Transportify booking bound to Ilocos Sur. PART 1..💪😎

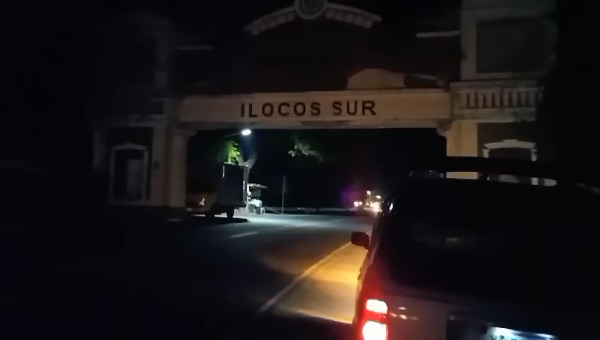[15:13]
alright mga karepa peeps papasok na ako sa art ng ilocosur ba't kaya walang ilong ngayon ito mga karepa uh parang kailan ng mga karepa peeps oh yeah man okay so I'm sure may check pa yung bumanda alright